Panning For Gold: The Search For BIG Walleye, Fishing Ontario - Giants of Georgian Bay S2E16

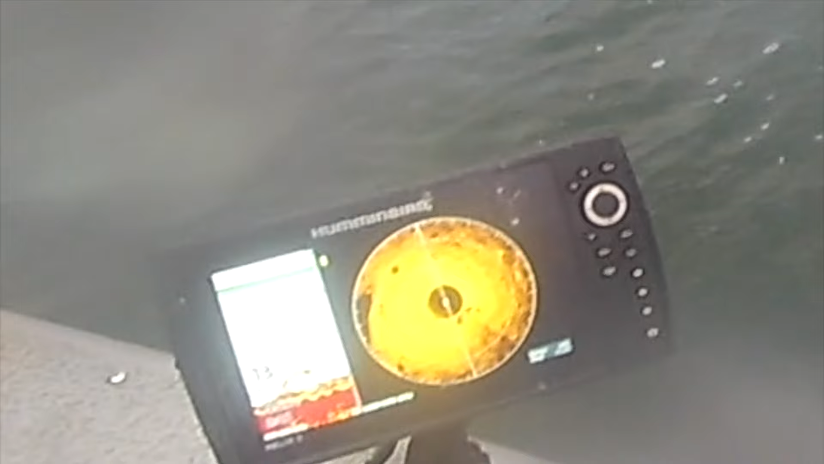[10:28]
I'm playing with one like ice fishing, but it came up and it bumped it, but it didn't take it.
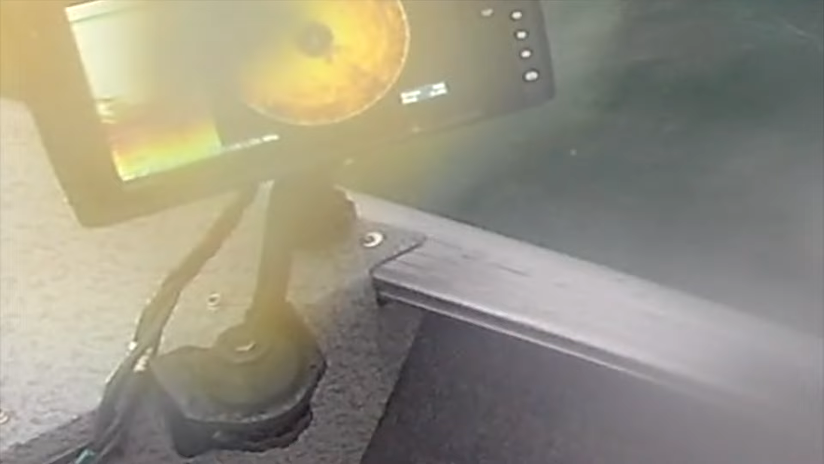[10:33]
Oh, I got two or three of them playing with it, coming up after it.
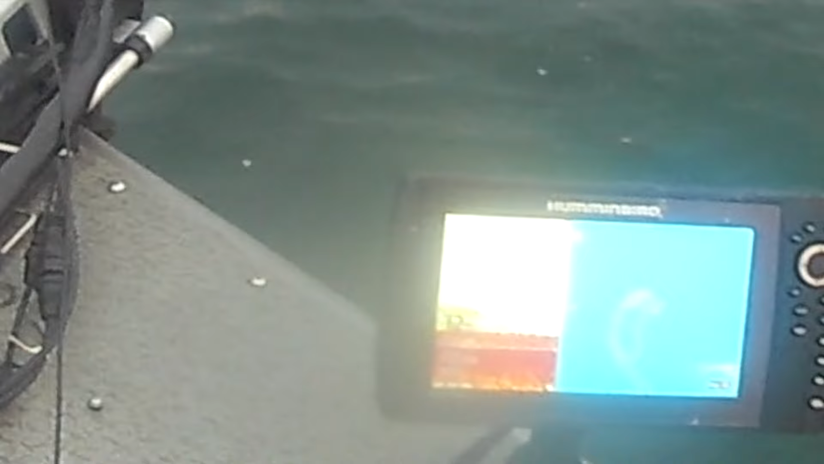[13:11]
That's some bullshit right there. Came all the way up right to it, kissed it.